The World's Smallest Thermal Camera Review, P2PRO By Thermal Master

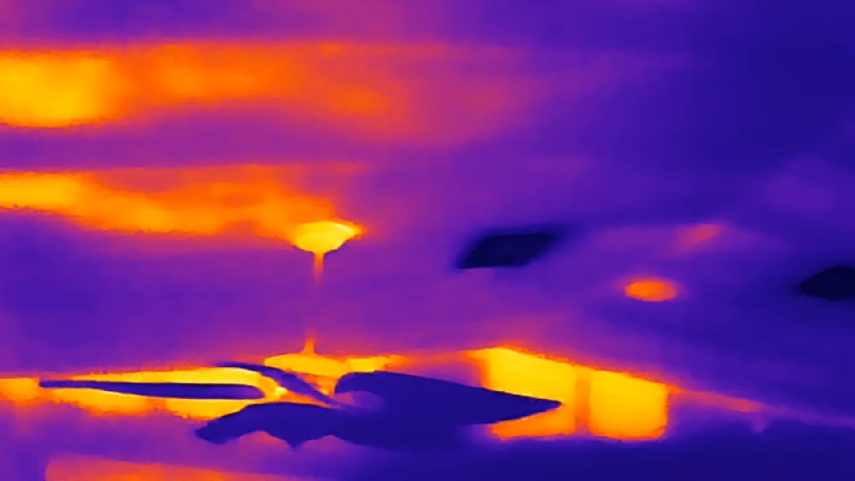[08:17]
okay, you can do different. You can go inverted.
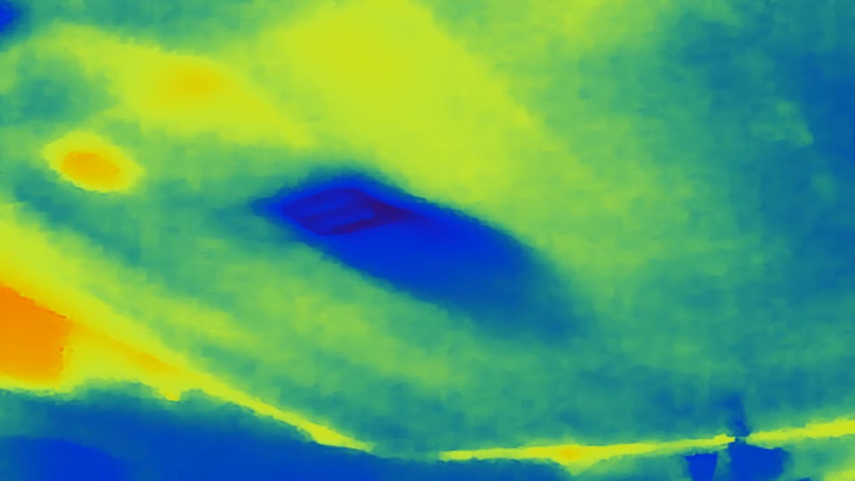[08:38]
So for different, different applications, you know. Okay?
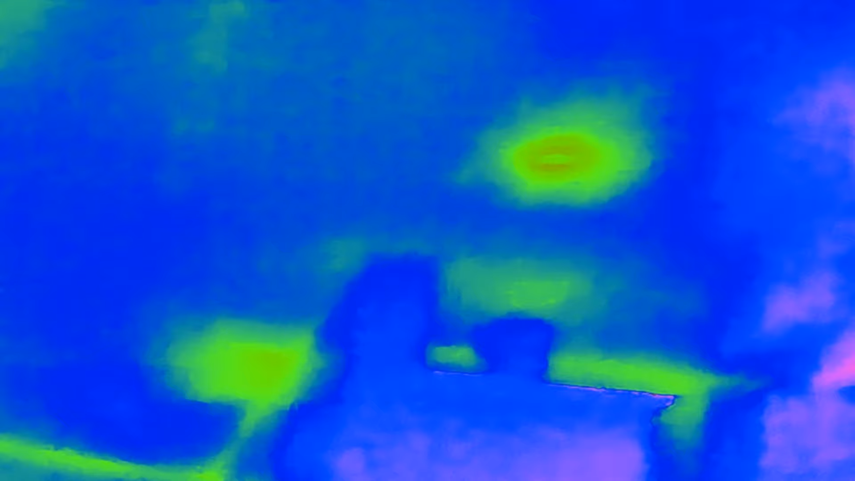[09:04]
But I'm definitely looking at the ceiling here and where some of the heat sources are. See, those lights aren't hot. They're LED.
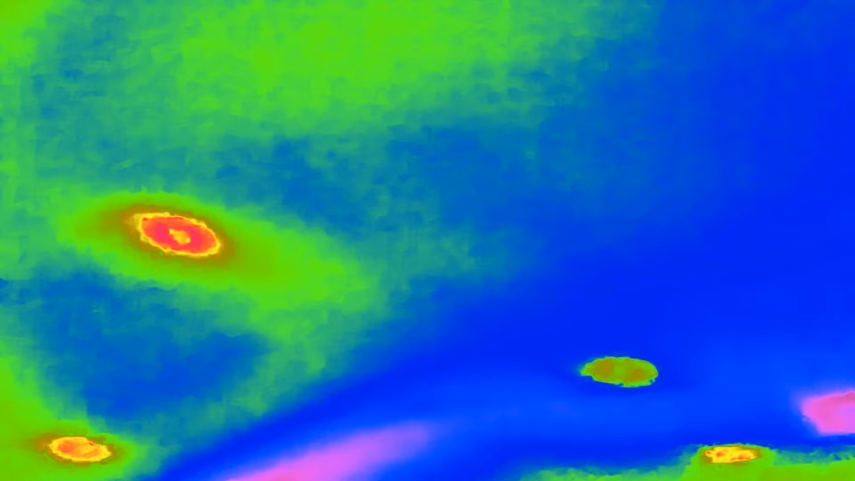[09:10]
But you can see that just from being hot in the attic.
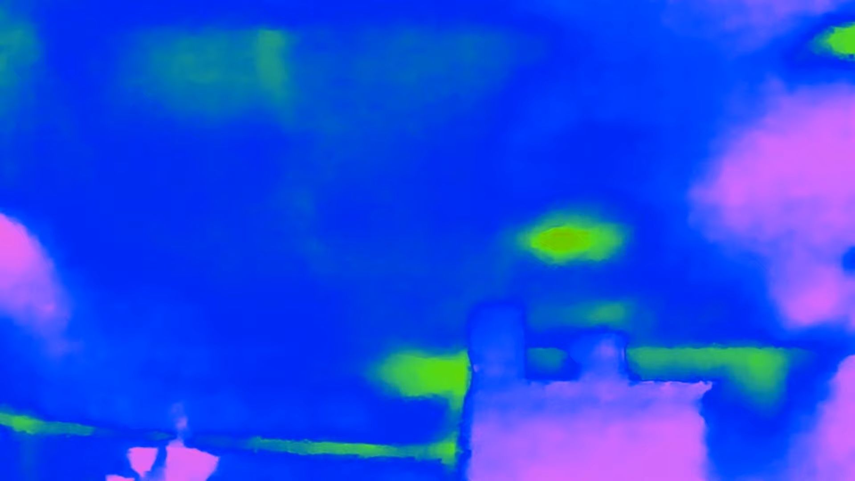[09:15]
You know? My bird. You can see her. Huh, Sophie?
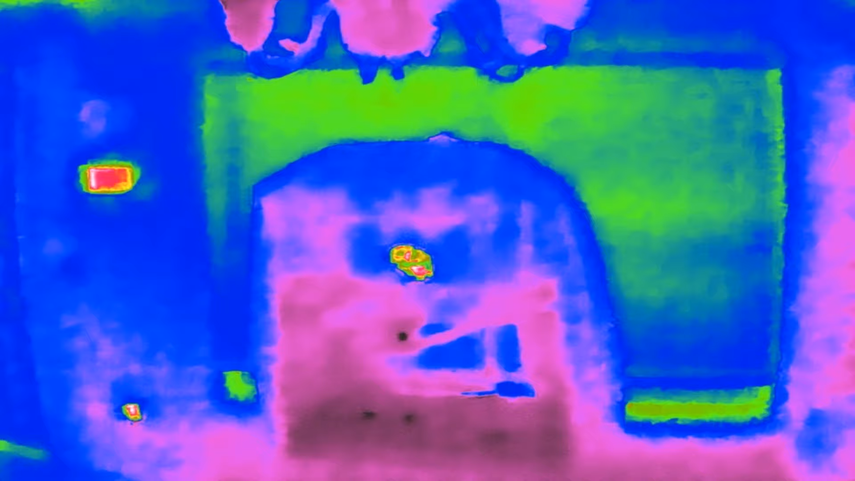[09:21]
What are you doing, Sophie? Here, let's turn you this way. There you are.
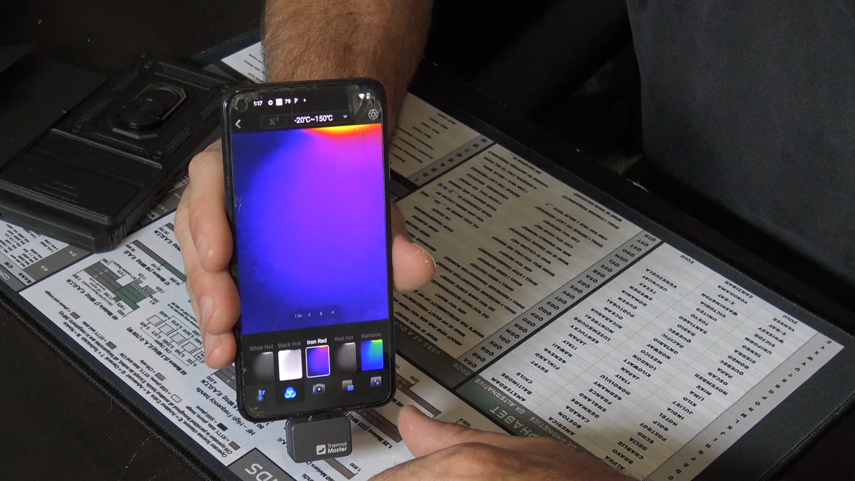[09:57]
I can do the iron red, you know? And you can see what's, I mean, there's, that's my arm there. So here.
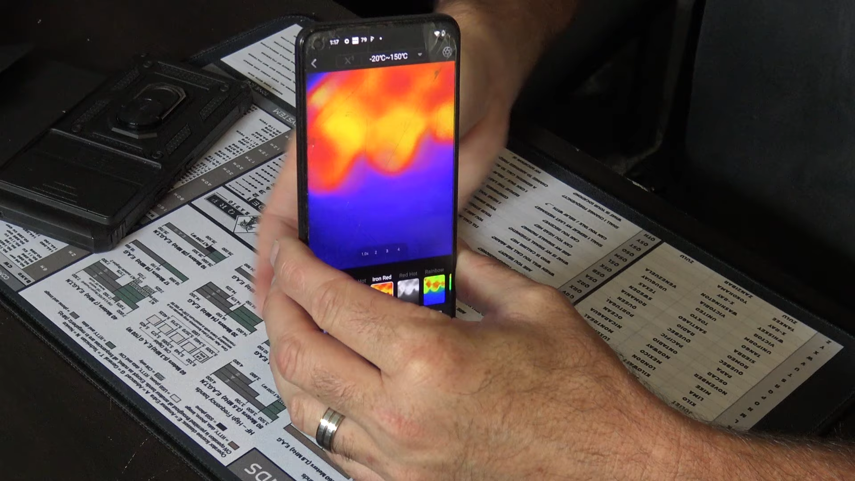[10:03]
My fingers, right? Or I can do it as, you know, like this. Just depends on the situation you're in.
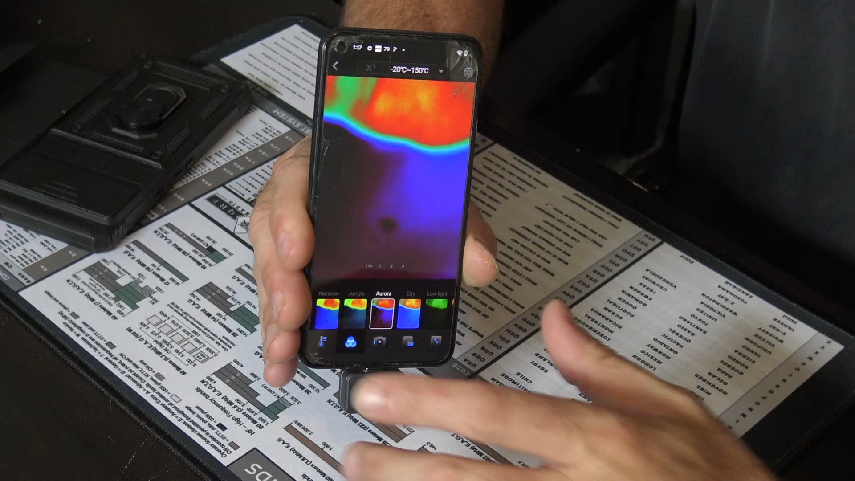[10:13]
But different filters, right? And also, what's cool is, you can draw, oh, you can do points. Like, let's say you want to put a point here, and a point here, and a point here.
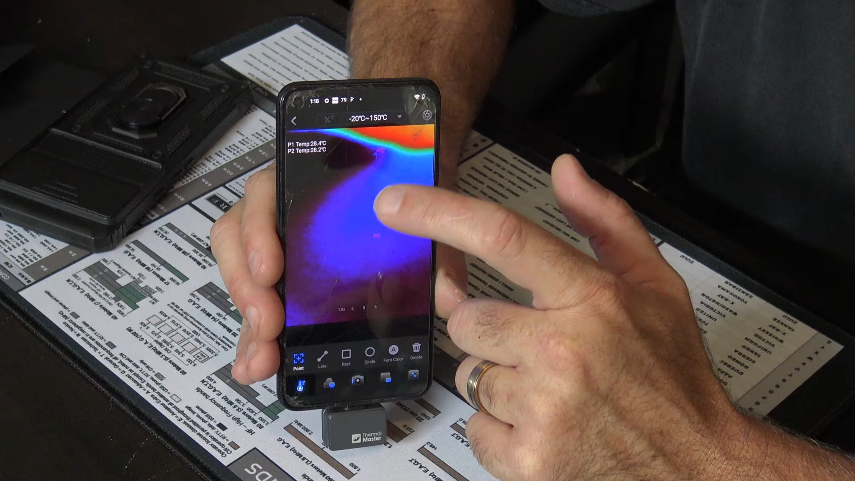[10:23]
Okay? Now, with different points in a large scale,
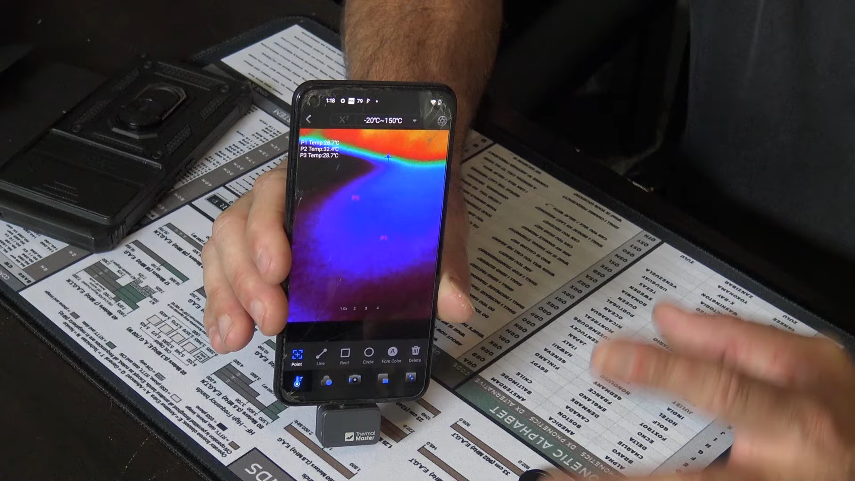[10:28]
you can see what each temperature is at each point.
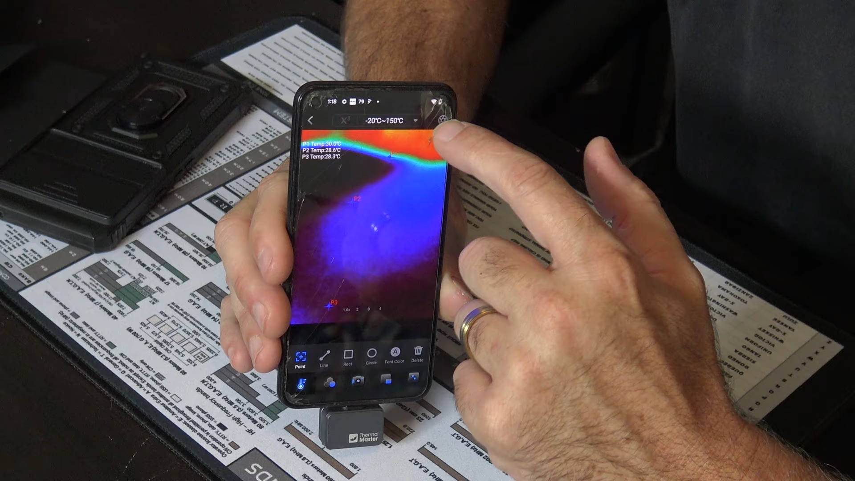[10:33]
So you've got one here, you've got one way up here, right? So point one would be this temperature, point two would be this temperature. And as things move around in that, you can see it change temperatures at each point.
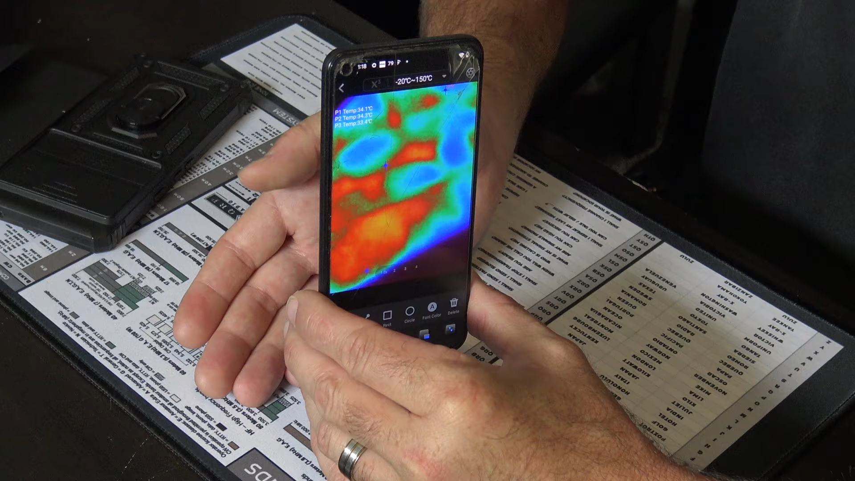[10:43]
Okay? Let's say you're looking at a large circuit board, or a wall of telco wiring, or a wall of electrical conduit.
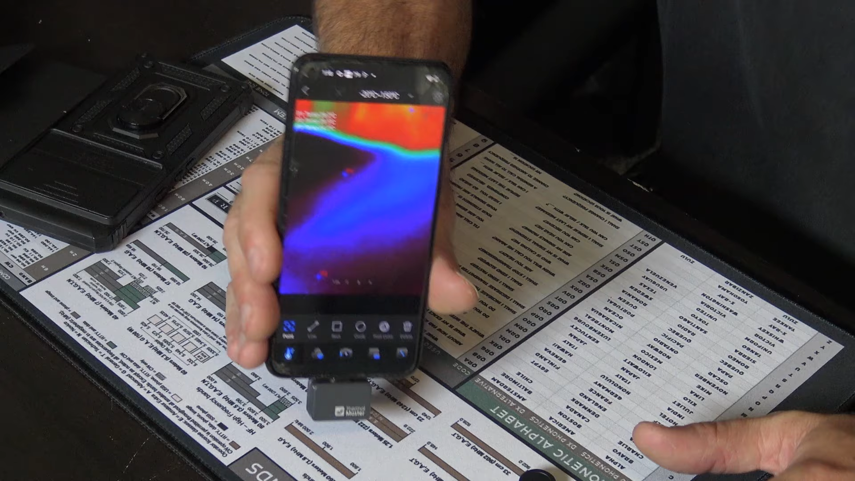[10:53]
With all of them together on a 20-foot wall, you can drop points at each individual spot, and save that. And say, well, here was my, here was my wall. And, you know, point one, point two, point three, where a normal point four, point five, and you can reference that later. But you could also do it this way. If you want to do a circle, you can draw a circle like this, right? And in the circle, as things change, you can see point one, point two, and you can add some on the points.
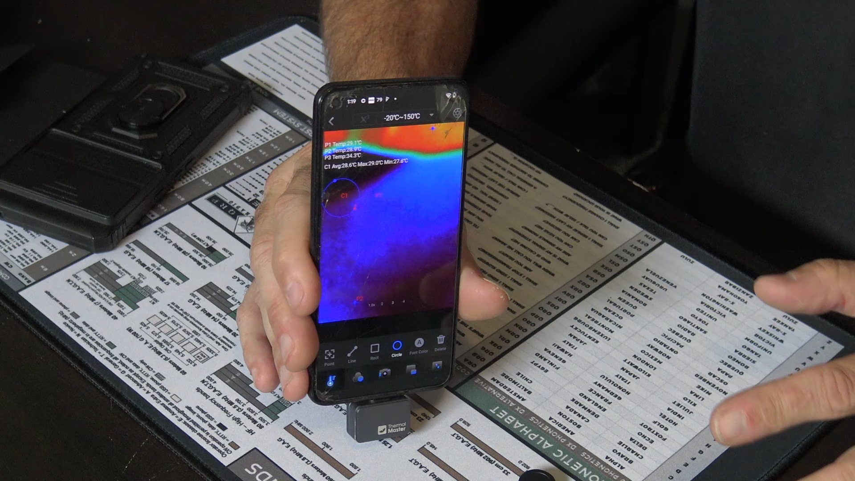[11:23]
So, really cool for tracking for analysis on large areas, such as like a battery plant. You could do a string of 24 batteries, take a picture of it in that, and then drop a point on each one, and then get a point spread of 24 different cells on what temperature there were as you were doing a load test on the entire bank. Pretty cool stuff.
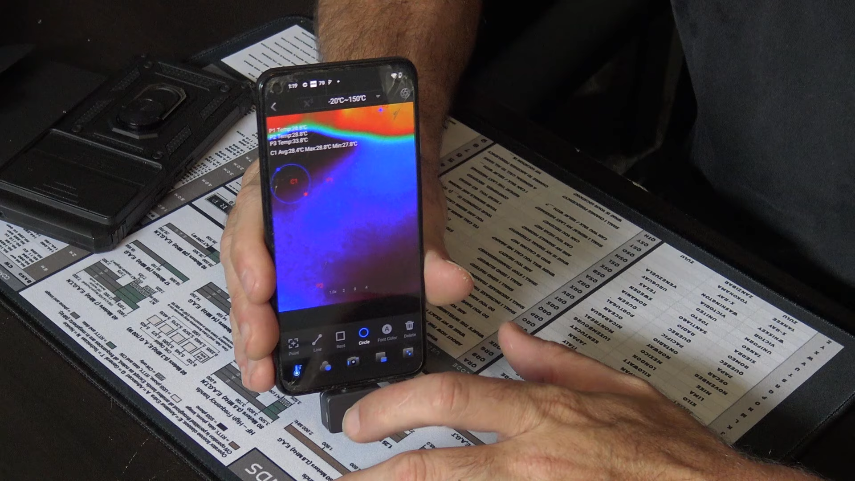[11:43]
You could also draw a line. You could do it as a square and such, okay? Really cool stuff. As I said, you can, you know, rotate, you know,
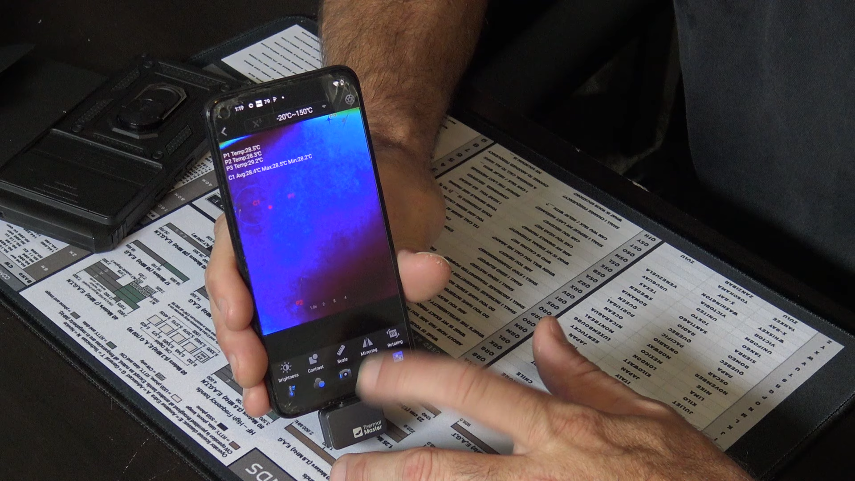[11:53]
mirror scaling, contrast, brightness, all kinds of stuff there, and record or take snapshots. So, very important if you wanted to, you know,
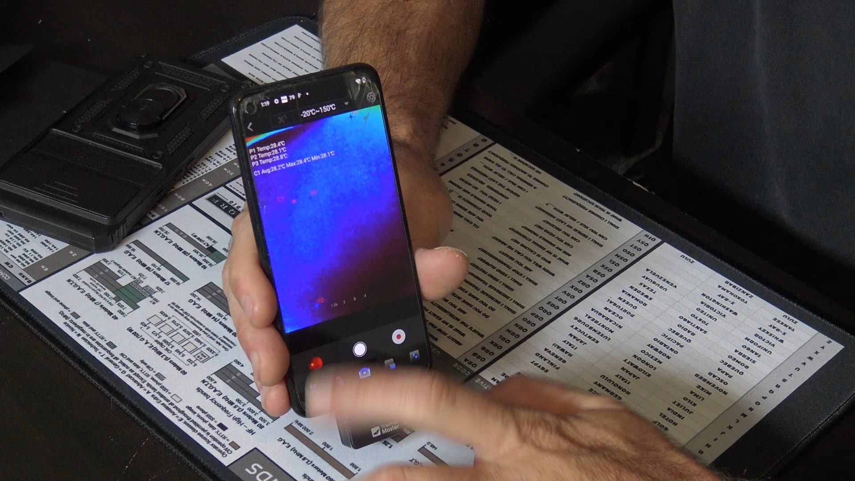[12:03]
pull up an image or a video like this, like I did, you know?
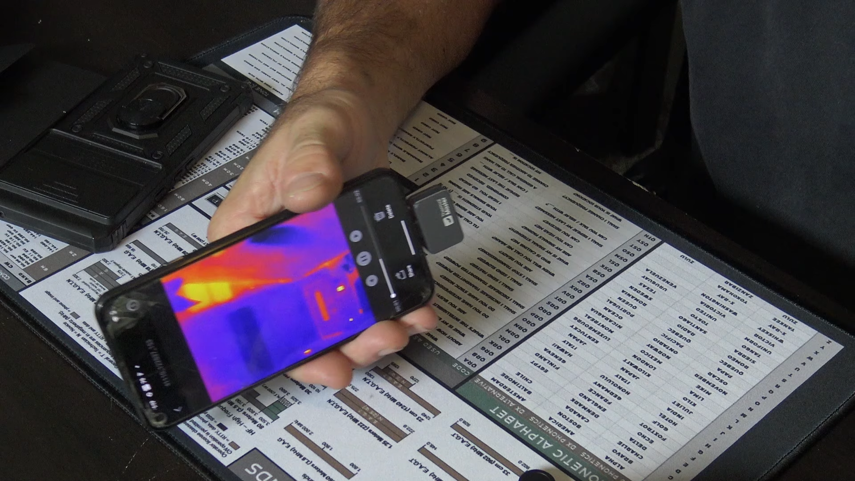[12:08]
And you can see, you know, the ceiling fan and everything, and you saw about that earlier.
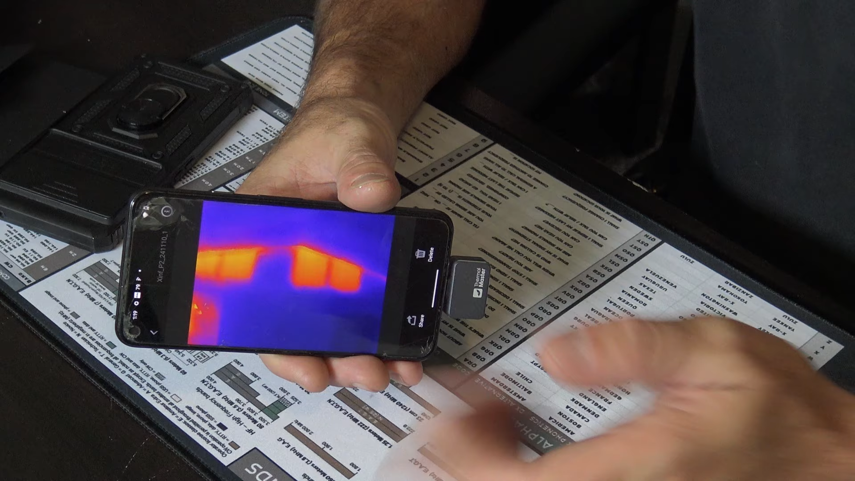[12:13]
So, really, really interesting, more than just a free app that people are calling about.